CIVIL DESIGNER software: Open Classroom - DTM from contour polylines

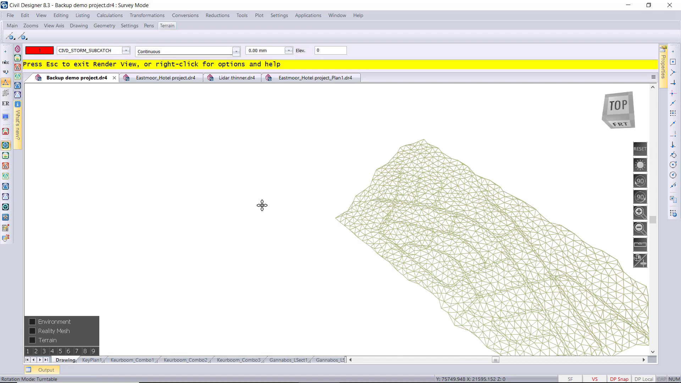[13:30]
I'm just going to go render view and then zoom into that corner in the one corner so we can see the three surfaces those are the triangulation lines.